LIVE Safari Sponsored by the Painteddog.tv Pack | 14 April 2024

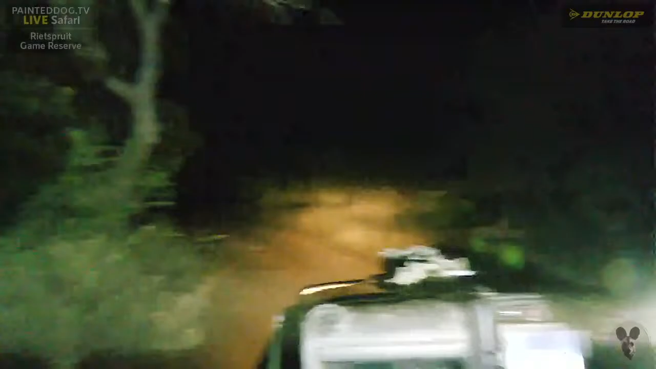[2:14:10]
Bush baby. You see it? It's about to go across, down. It's going to come jumping to the ground. There's a little bush baby here, everybody. A lesser bush baby, a lesser galago.